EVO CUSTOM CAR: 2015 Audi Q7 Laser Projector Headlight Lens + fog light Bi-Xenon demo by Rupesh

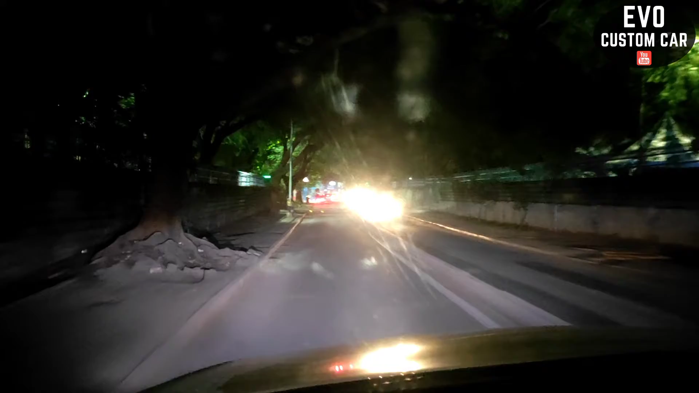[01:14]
लाइट आउट पुट तो बहुत ही मतलब डल हो चुका है लाइट बहुत ही कम आ रहा है आप देख सकते हैं ये जस्ट लो बीम में है अभी
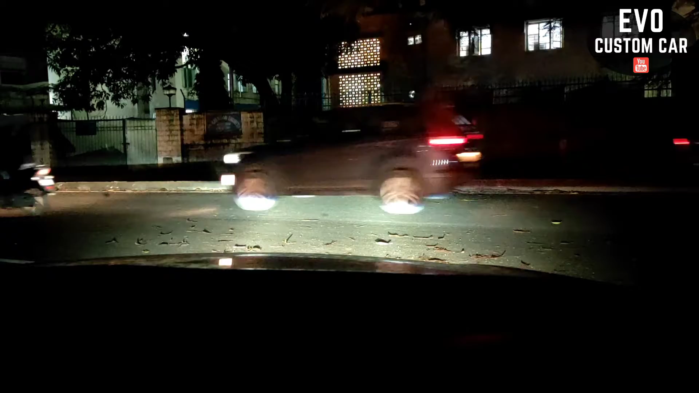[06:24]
So high beam देख सकते हैं, बहुत ही अच्छा से काम कर रहा है, अभी friend, जो fog light में by general में projector लगाया हूँ, इसका final output आपको गाड़ी drive करके मैं दिखा देता हूँ, कि final output कैसे आ रहा है, और उसके बाद headlight का भी check out करा दूँगा,
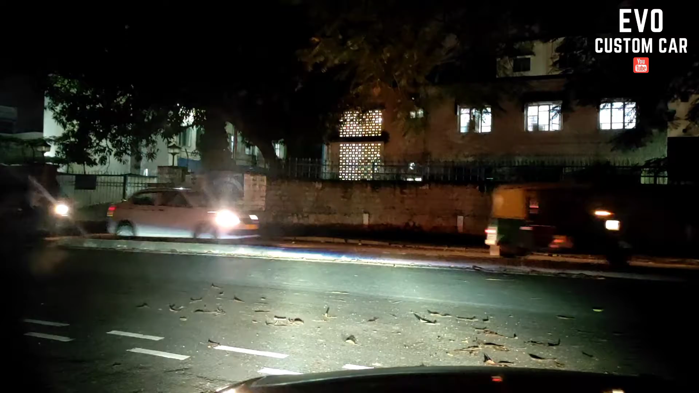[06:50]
So, अभी शिरिफ low beam on है, fog light का, इसका final output आप देख सकते हैं, अभी इसका high beam on करता हूँ, So, यह high beam,
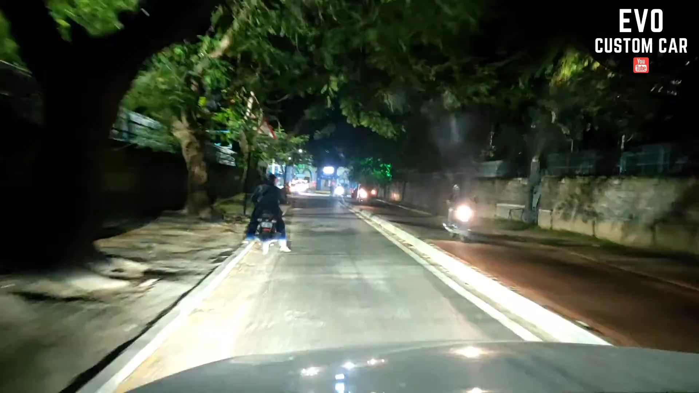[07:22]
So, fog light को headlight के साथ मैं इसका connect किया हूँ, तो headlight का भी high beam दिख रहा होगा आपको,
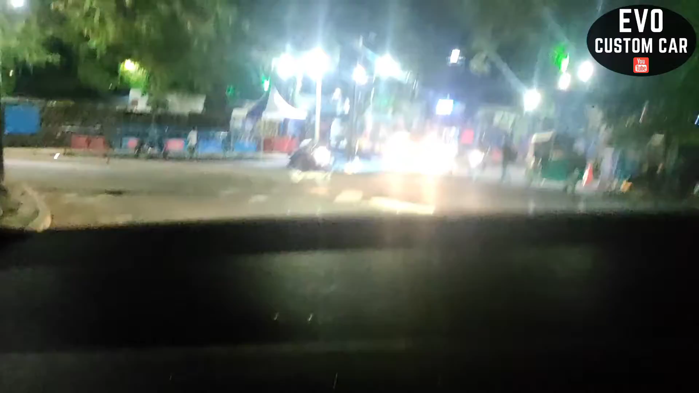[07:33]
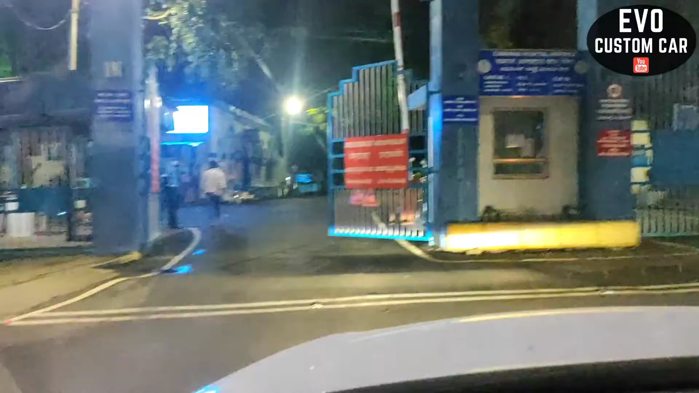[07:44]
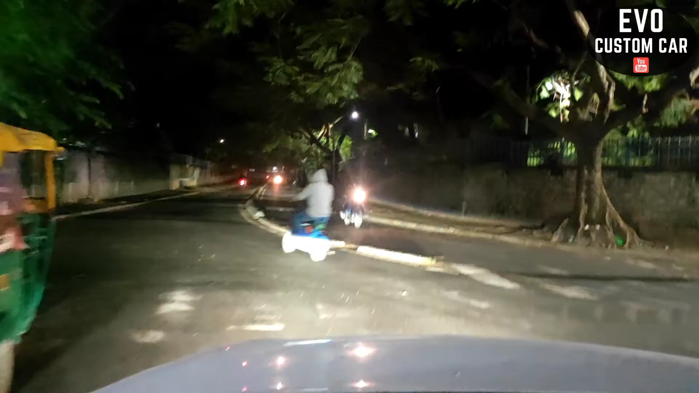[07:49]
So, फ्रेंड, light output तो बहुत ही अच्छा आ रहा हूँ, जो fog light में मैं by genon projector light अपगरेट किया हूँ, यह आप देख सकते हैं low beam इसका,
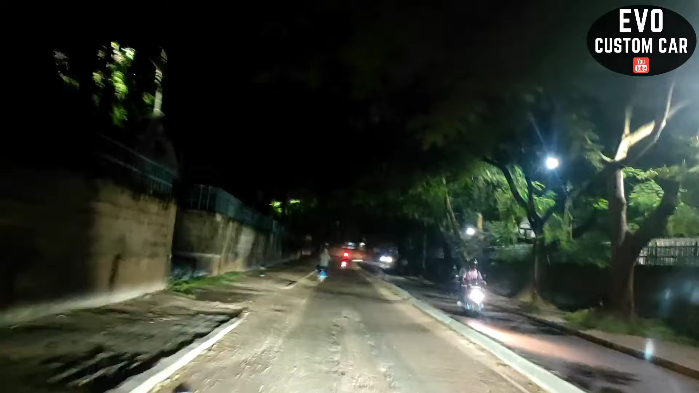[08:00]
अभी headlight भी on करता हूँ, headlight का भी low beam और fog light का भी low beam दोनों कैसे आ रहा है, So, यह आप देख सकते हैं headlight का भी low beam on हो चुका है, और light output तो मतलब बहुत ही जबरदस्ता रहा है इसमें,
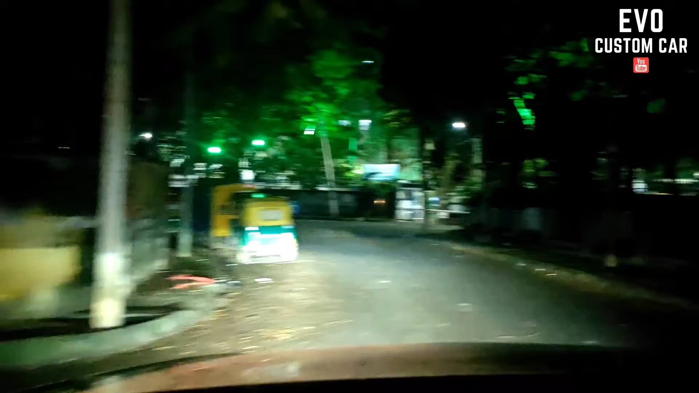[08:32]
Cut up वोगारा भी sharp है clean है, ऐसा नहीं है कि cut up वोगारा up and down है,
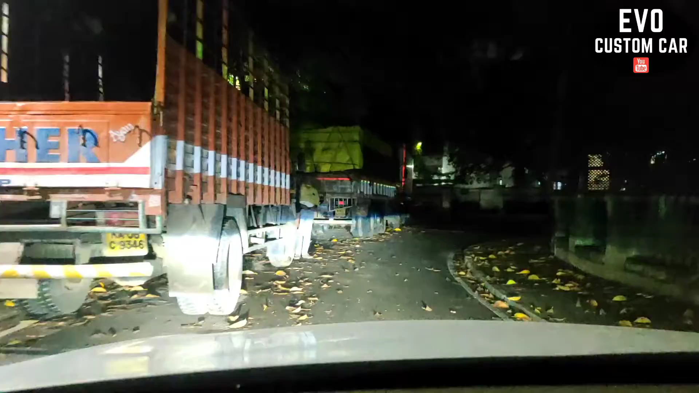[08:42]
Next friend इसका fog light को off करता हूँ, यह fog light off हो गया है, शर्फ headlight on है low beam, So friend original जो अपना projector light आता है जो मैं निकाल चुका हूँ, वो projector light के साथ जो इसमें motor adjustment काम कर रहा है,
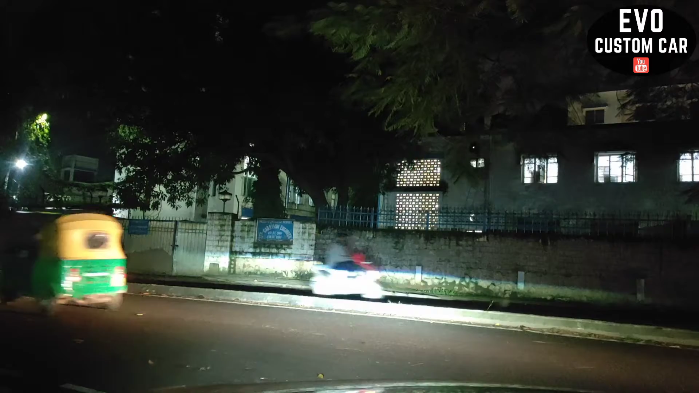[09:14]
Same यह projector light में upgrade किया हूँ by LED bit laser light, यह projector light के साथ motor adjustment काम कर रहा है कि नहीं वो भी आपको एक बार दिखा देता हूँ, So, अभी करते हैं car को off,